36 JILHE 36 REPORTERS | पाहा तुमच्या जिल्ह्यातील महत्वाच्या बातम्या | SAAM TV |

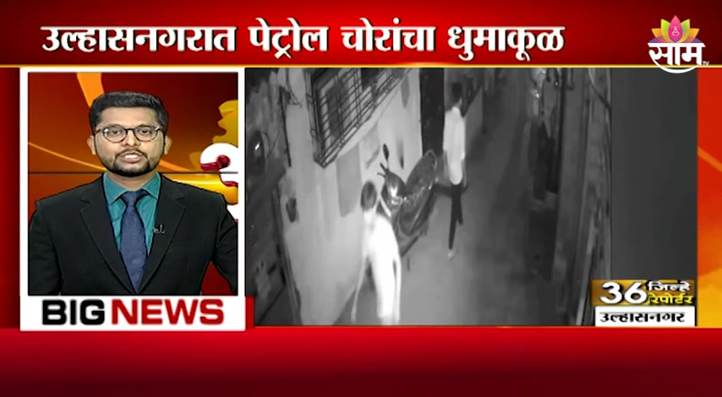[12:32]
चावकात दूचाकी पार्किंग करून ठेवले होते दोन तरुना नी त्या गाडी तून पेट्रोल सोरून पोबारा केला